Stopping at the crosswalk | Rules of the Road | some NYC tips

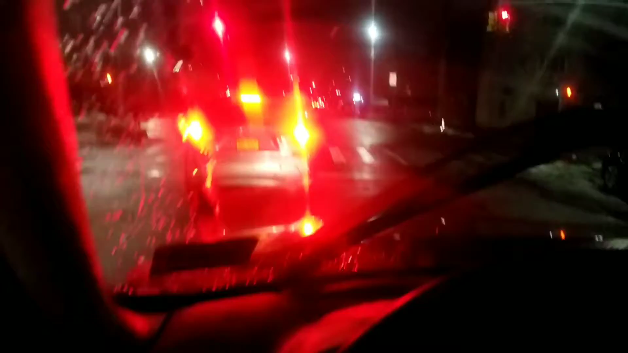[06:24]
prime example of a two lane right there's two lanes here and this guy wants to drive in the middle of the street so he kind of makes everybody believe that that's what it is but there's two lanes so it should be seen this is what happens and now he or she looks like the aggressor meanwhile he's just in the middle of the street not signaling you don't know what he's gonna do and look see and now it's a now he's forced to jump over which he should have did from the internet